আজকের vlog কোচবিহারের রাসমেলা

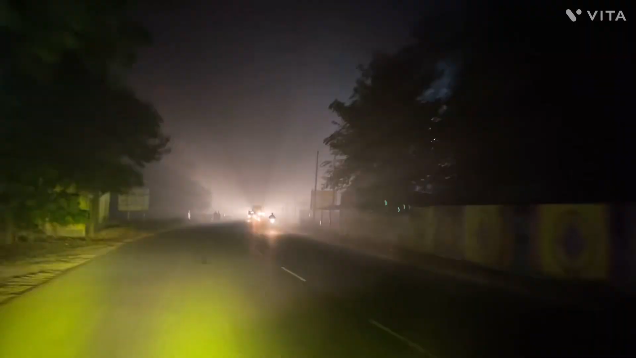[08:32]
এবং ফেরার পথে দেখো কী পরিমাণ কুয়াশা। ব্লগটা কেমন লাগলো জানিও কিন্তু।